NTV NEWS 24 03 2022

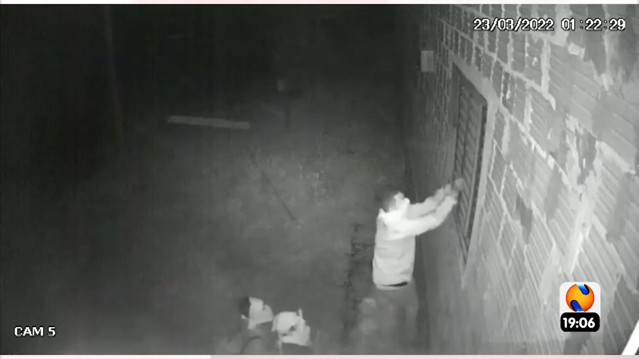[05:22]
Os quatro bandidos usaram lanterna e até pé de cabra para arrombarem a residência, que estava sozinha no momento. Eles quebraram porta e janela da casa, danificaram o telhado e o chiqueiro, e causaram vários outros prejuízos. As imagens mostram a quadrilha com camisetas amarradas nos rostos. Além da janela, porta e telhado, os ladrões arrebentaram a teia do chiqueiro, foram furtados um botijão de gás, seis porcos, sendo três menores e três maiores, um revólver de vacinação de gado e um cortador de grama.
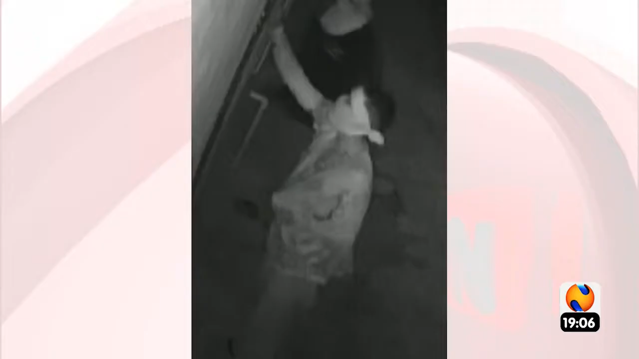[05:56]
Pelas imagens, é possível perceber que um deles, inclusive, está com o braço quebrado, aumentando as chances de identificação.